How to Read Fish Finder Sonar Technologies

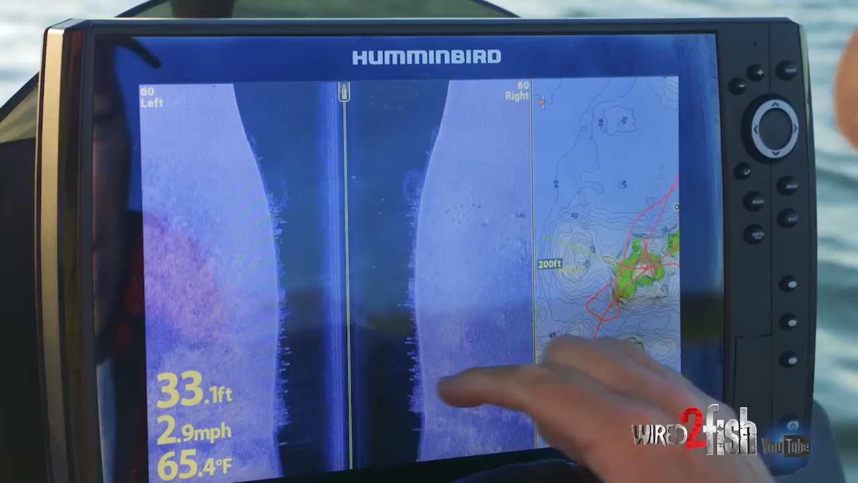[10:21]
On screen: depth 33.1 ft, water 65.4°F, speed 2.9 mph
because I can see them standing up off the bottom we're actually driving
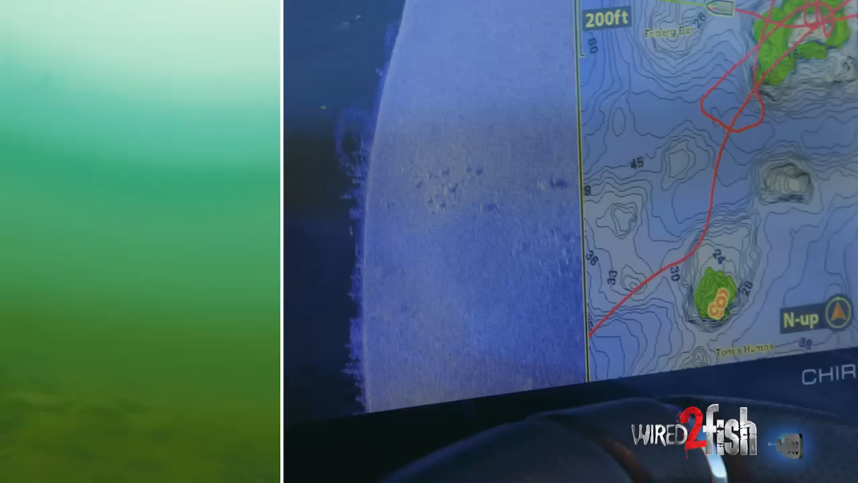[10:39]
what fish want is food and it's got that in abundance check that out back to regular sonar that is a fish mark and there is just that fish is chewing on that school of bait watch
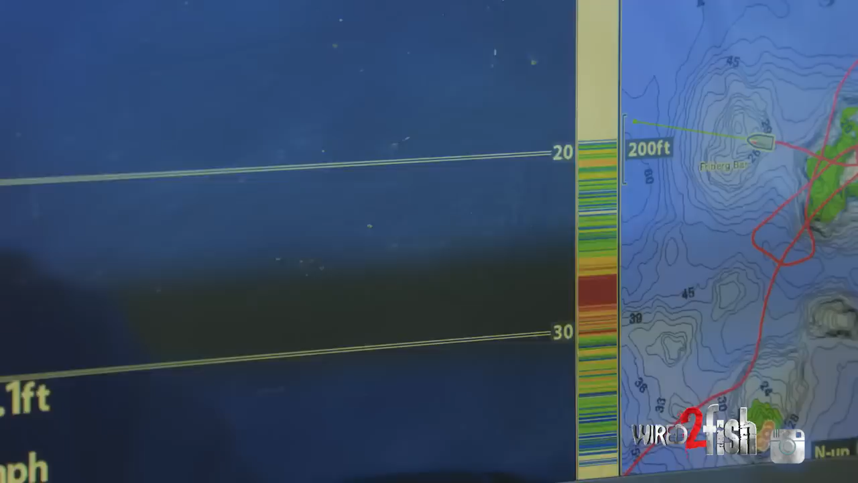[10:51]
this on DI there's that same fish and there's that same school of bait just a
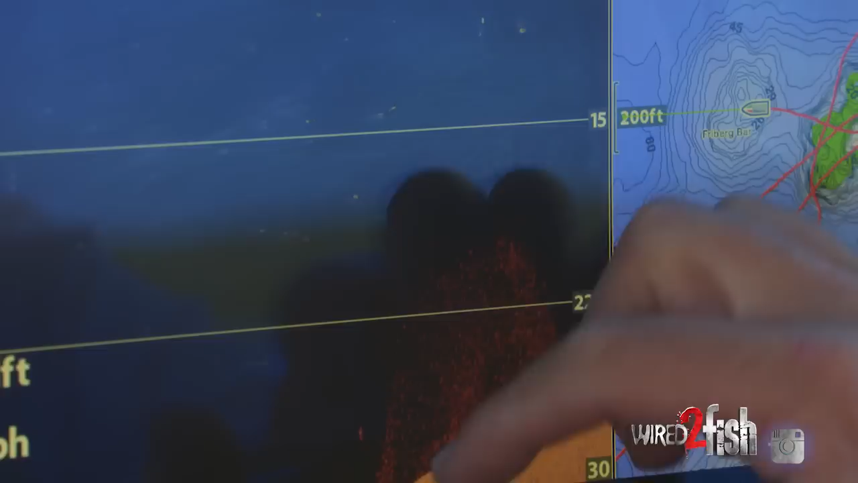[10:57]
big ball of bait and that one is just chasing them
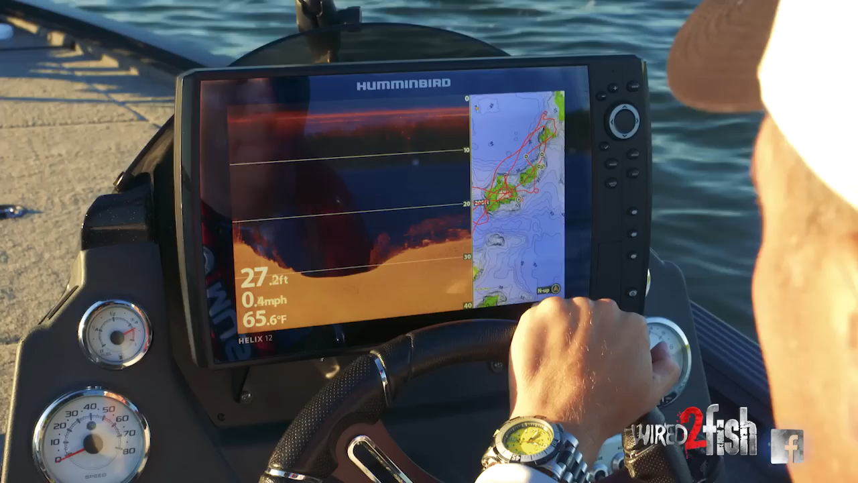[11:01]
On screen: depth 27.2 ft, water 65.6°F, speed 0.4 mph
this is a fantastic spot I got this little saddle area and the walleyes on this lake really like the hard patches of bottom in between
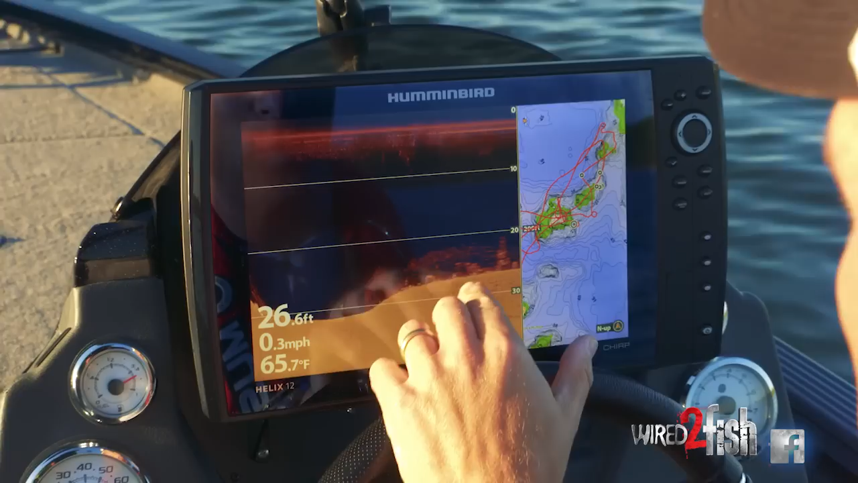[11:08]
On screen: depth 26.6 ft, water 65.7°F, speed 0.3 mph
the weeds so I'm gonna put the boat back in gear that is a glorious piece of structure
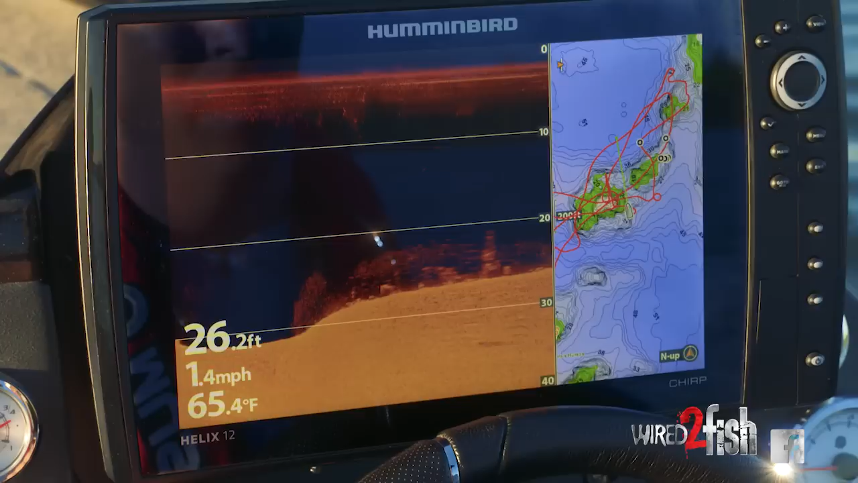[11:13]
On screen: depth 26.2 ft, water 65.4°F, speed 1.4 mph
and here's here's how this shapes up I'm
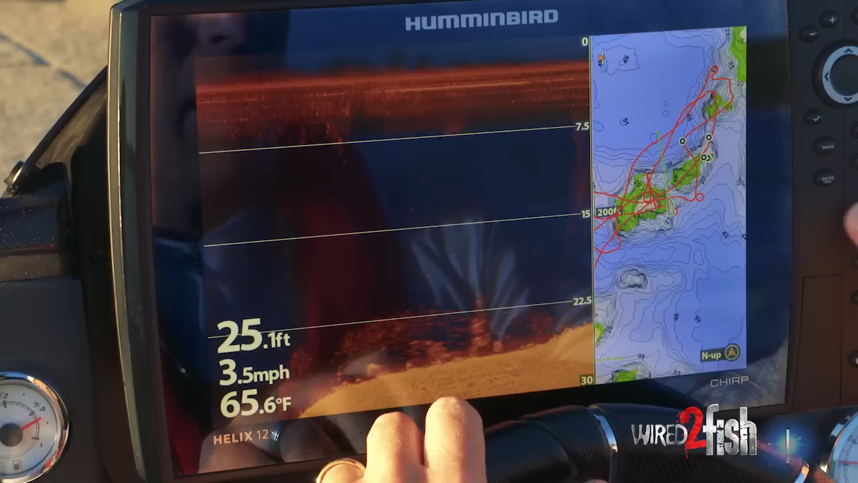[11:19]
On screen: depth 25.1 ft, water 65.6°F, speed 3.5 mph
gonna go back and forth and you can just see a big blob of weeds there a little blob there but I'm gonna come
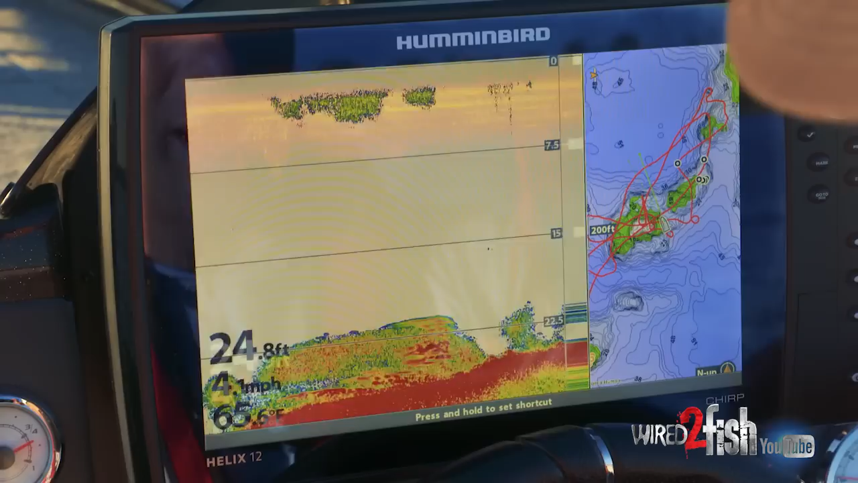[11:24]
On screen: depth 24.8 ft
back here and get see on on the down imaging I can see each individual stalk of weeds and then
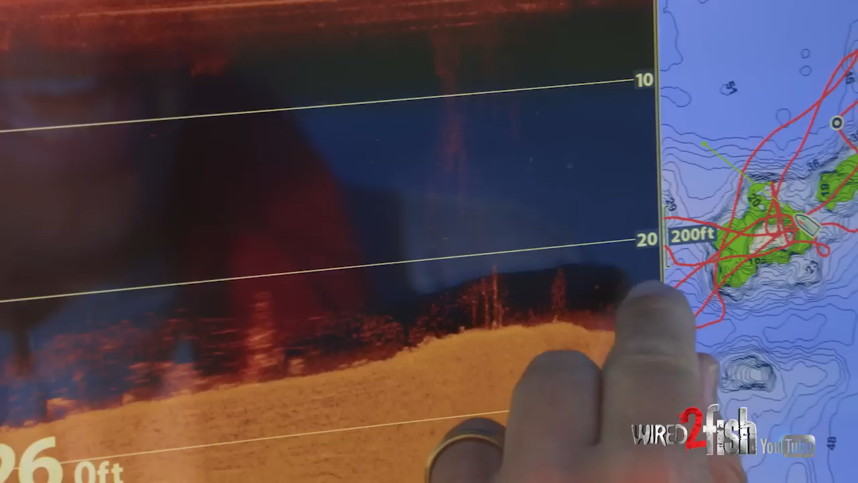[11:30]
I can see individual dots now those are fish watch
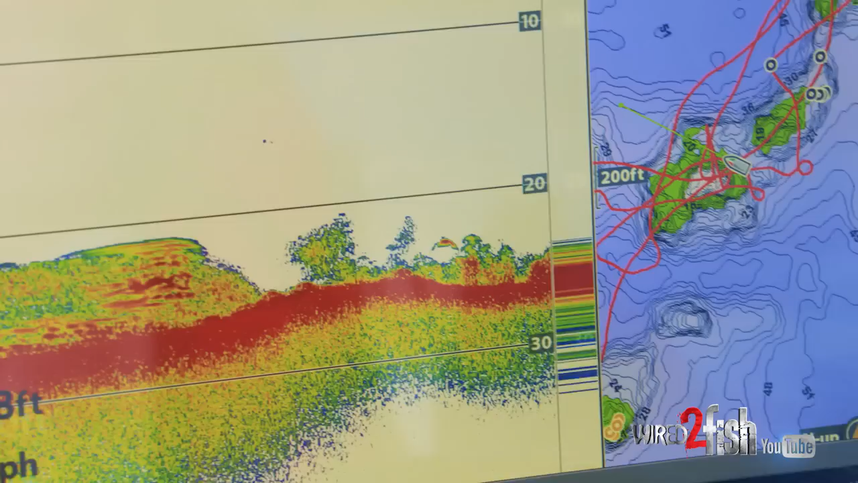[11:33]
this see there's a nice arch there a really nice return of a fish
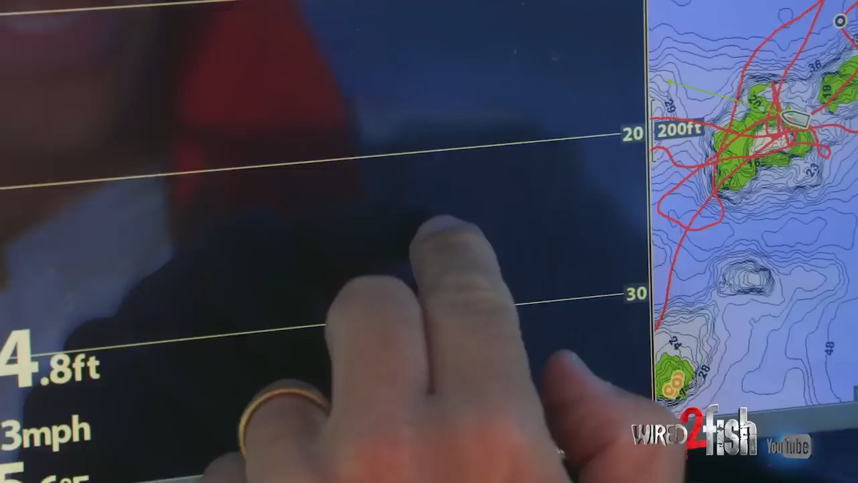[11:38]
I'll keep my finger right there and that is the fish in down imaging and that gives me a really good idea of
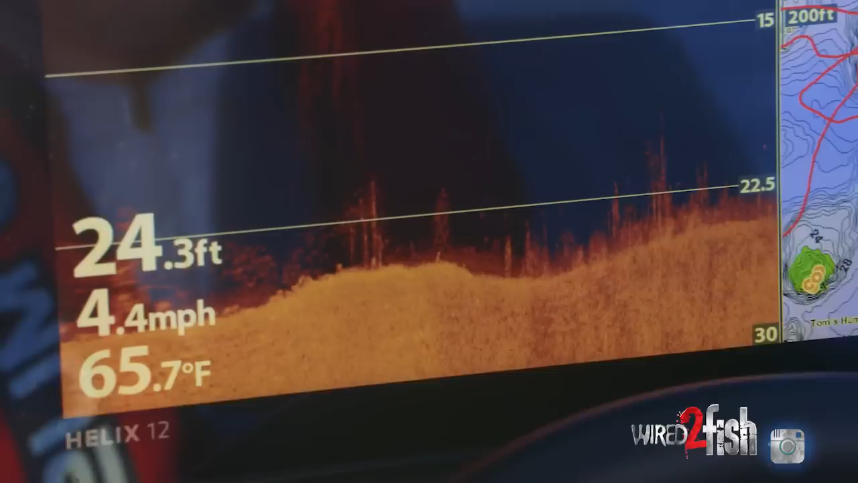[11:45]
On screen: depth 24.3 ft, water 65.7°F, speed 4.4 mph
really what's happening as I flips from screen to screen from
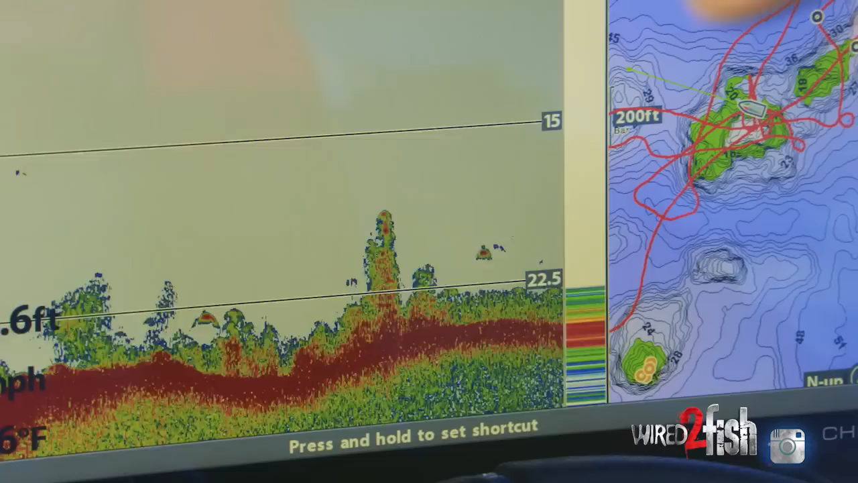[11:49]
2d sonar to down imaging there's another fish there but what I like about looking at those side by side
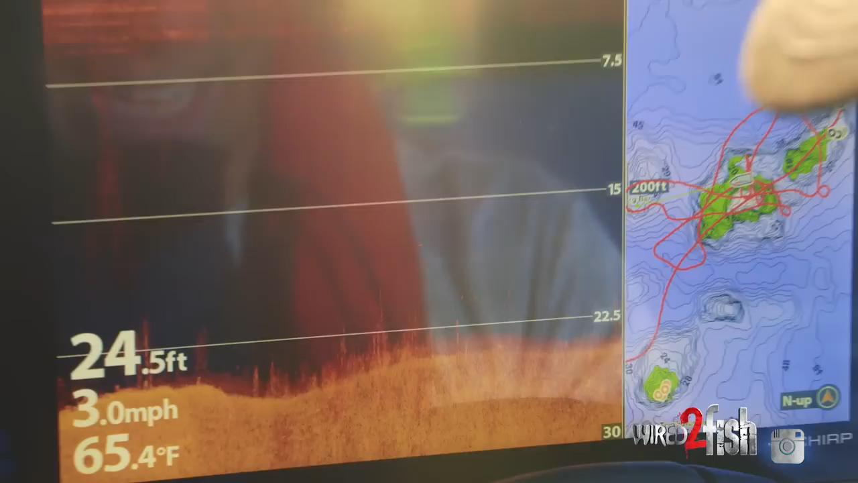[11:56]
On screen: depth 24.5 ft, water 65.4°F, speed 3.0 mph
is I can see small specks like lots of them in a cluster it looks like panfish or bait fish but
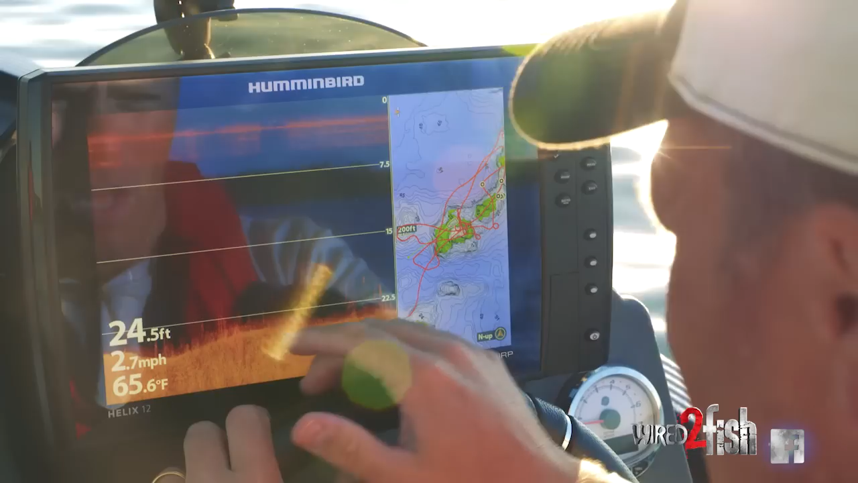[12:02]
On screen: depth 24.5 ft, water 65.6°F, speed 2.7 mph
when you get those strong marks set apart that's a game fish in there looking for food you know depth highlight is critical when you're looking for boat control and trying to figure out where the fish
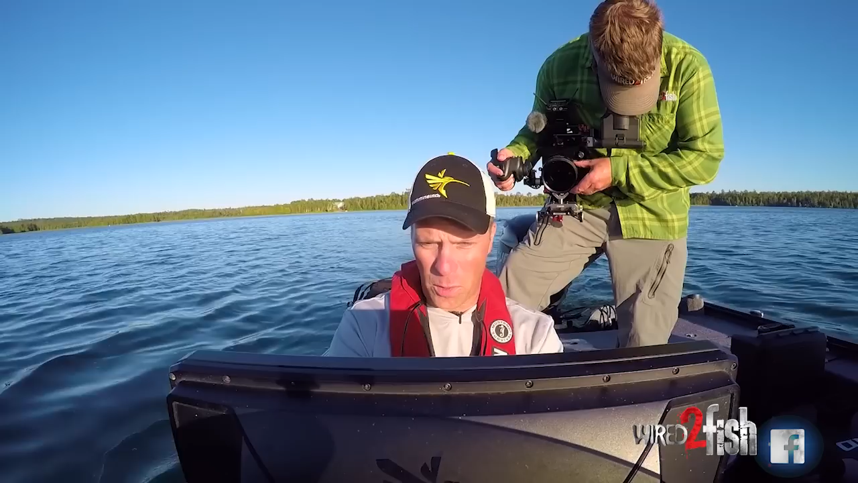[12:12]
are so I can adjust whatever depth I want to highlight
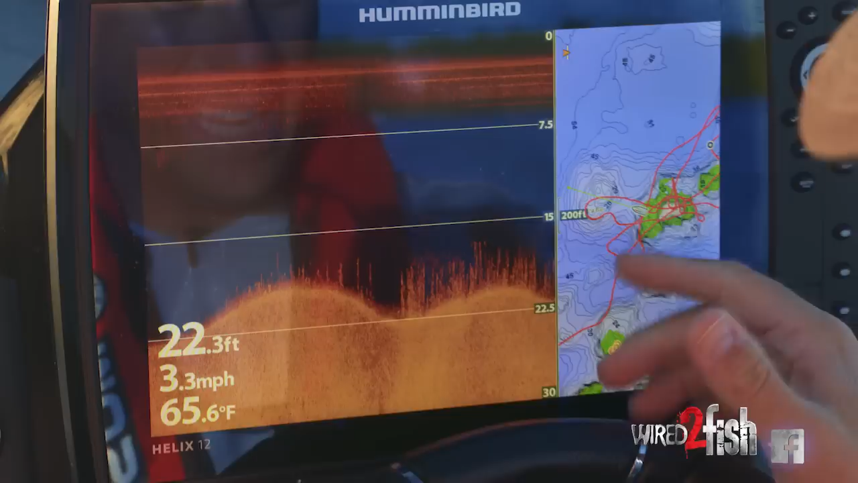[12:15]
On screen: depth 22.3 ft, water 65.6°F, speed 3.3 mph
here on the lake master map and right now you can see it's about 22 23 feet I've got a couple feet highlighted either way but that is
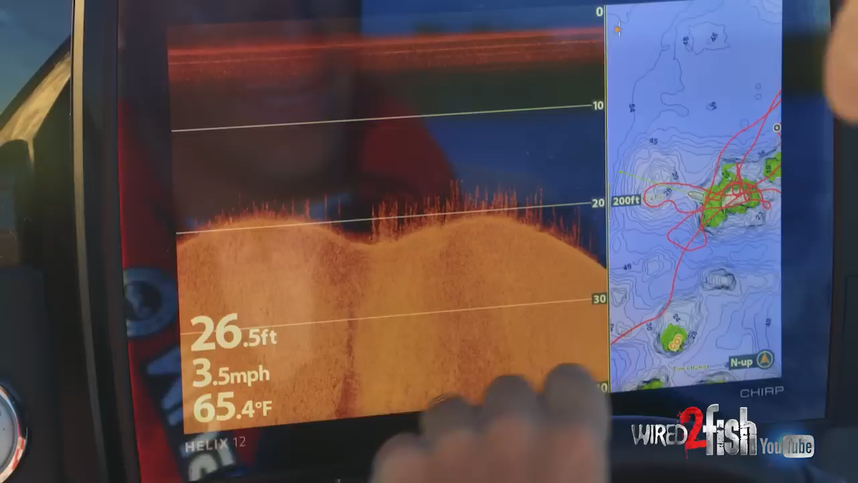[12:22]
On screen: depth 26.5 ft, water 65.4°F, speed 3.5 mph
exactly where the fish are gathering it gives me just an ability to weed out water and to know where the fish